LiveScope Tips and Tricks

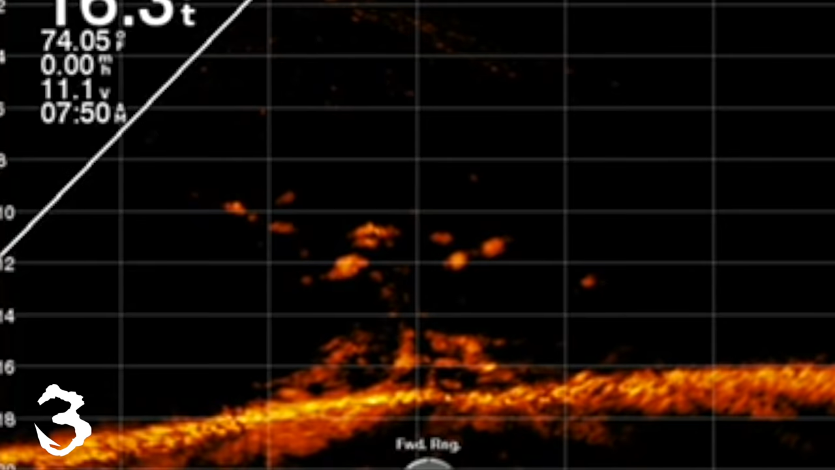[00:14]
right when you're on piles what are the four most important things to do while you're using live scope
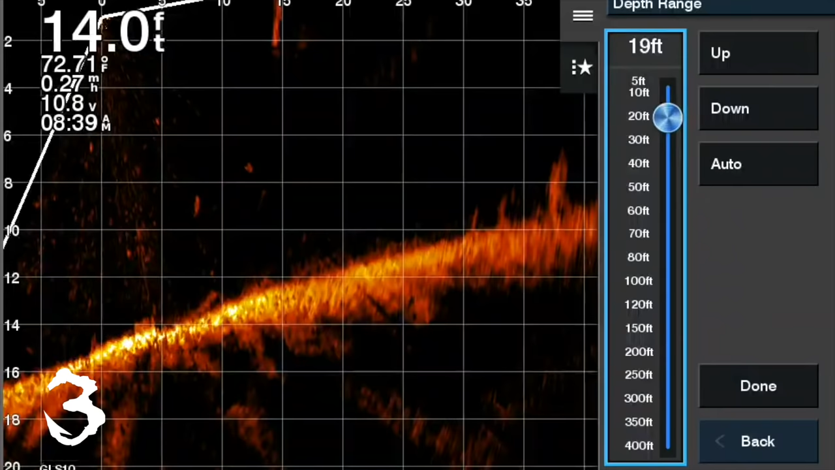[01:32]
commodity when you're dealing with any of these electronics this is really an easy process all you need to do is go to menu hit depth range and of course maximize your screen by going to about a foot or two foot below wherever you're catching the fish
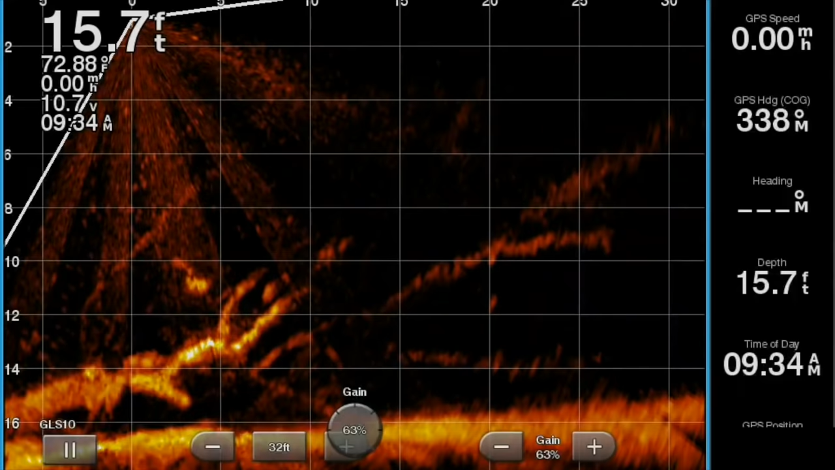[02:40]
On screen: depth 15.7 ft
this makes sense because instead of just maximizing your depth you also want
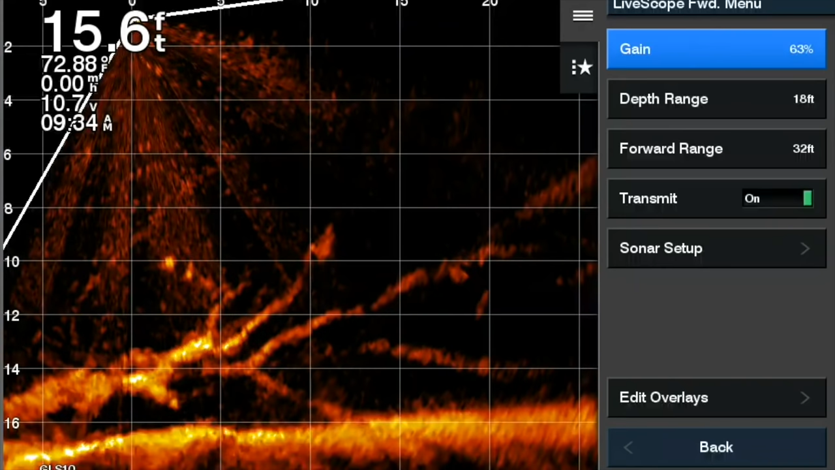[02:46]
On screen: depth 15.6 ft, water 72.88°F
to maximize your forward range you want absolutely everything you can on that screen and
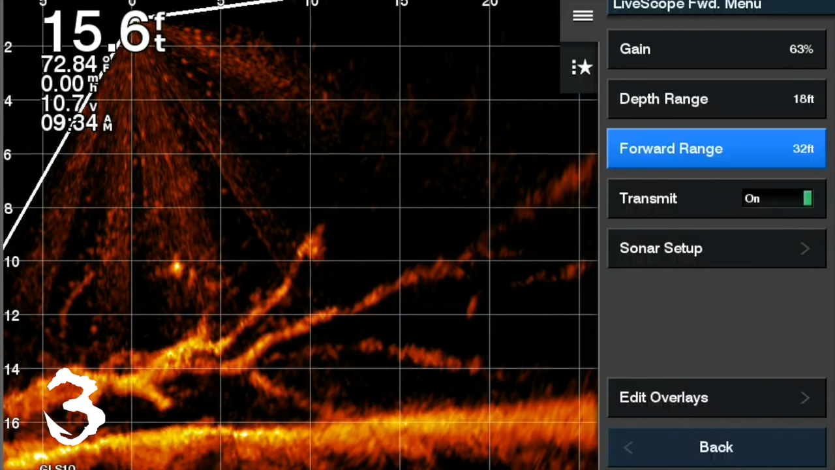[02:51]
that'll show the absolute greatest detail possible by LiveScope
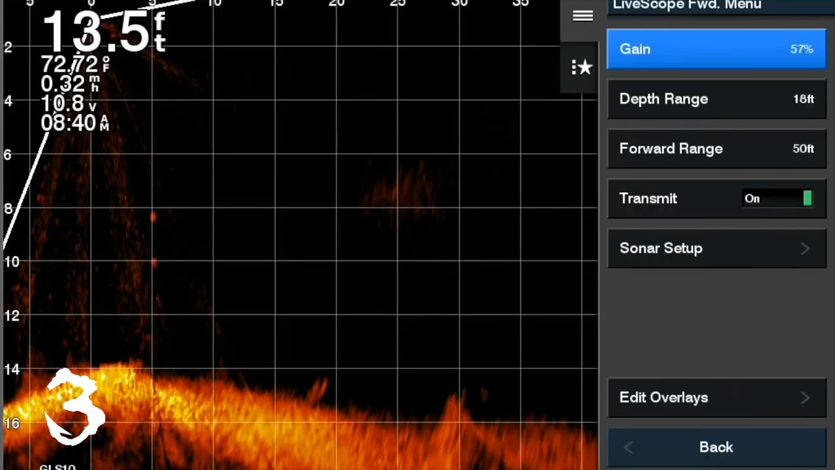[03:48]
On screen: depth 13.5 ft
any unit so what you do is simply go to your menu select gain and when you start seeing
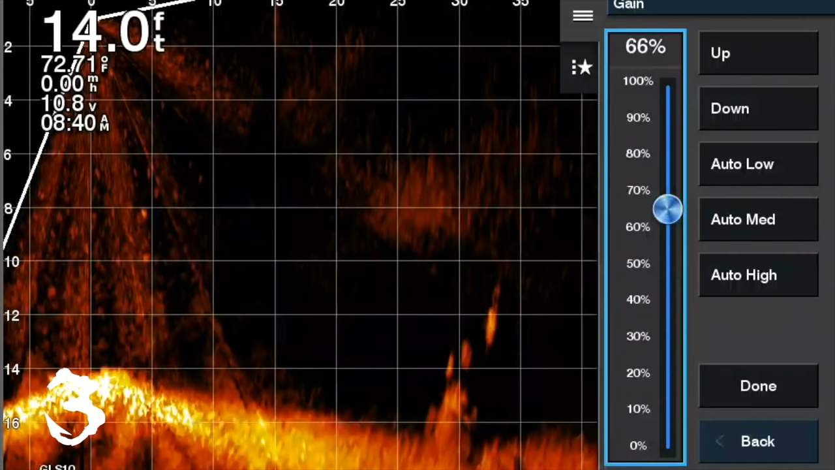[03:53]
On screen: depth 14.0 ft
the artifacts show up obviously that's not what you want you want to get it just right below where they're showing too much artifacts so I like a little bit of gain up just a little bit because just because I think it does show fish a little bit better
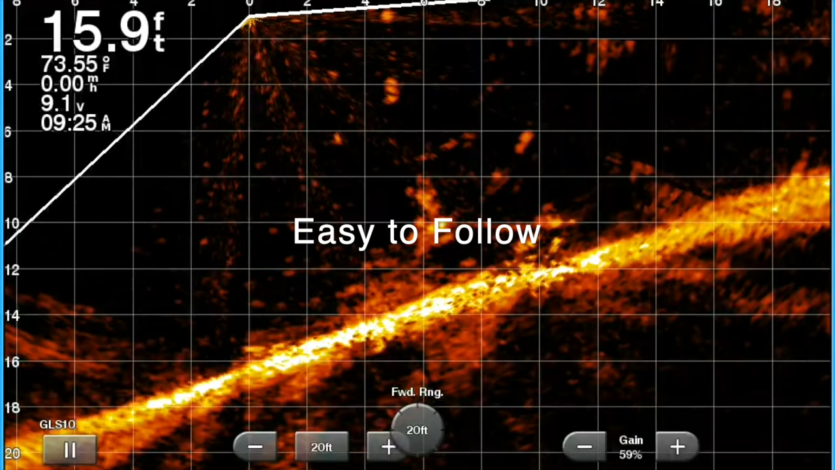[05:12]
On screen: depth 15.9 ft, water 73.55°F
down and as they're getting grabbed by a fish and move with the fish I know I have a strike several times and you'll see this in upcoming videos I catch a fish not because I felt the bite but because I saw these split shots moving with the fish never felt the bite just
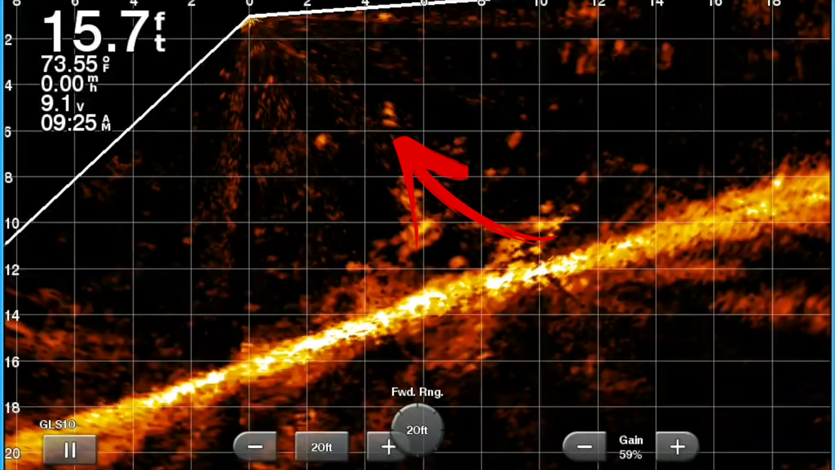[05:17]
On screen: depth 15.7 ft, water 73.55°F
saw the split shots on the screen moving with the fish now you're seeing all these
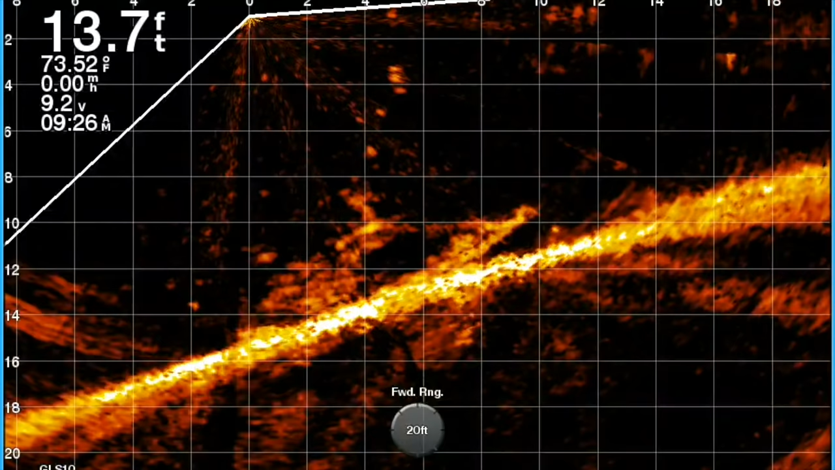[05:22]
On screen: depth 13.7 ft, water 73.52°F
images here where the split shots are moving down that makes it easy for me to identify where I'm at on the screen very important I'm not just looking for a line or a hook I'm looking for two split shots and usually I can see my minnow moving around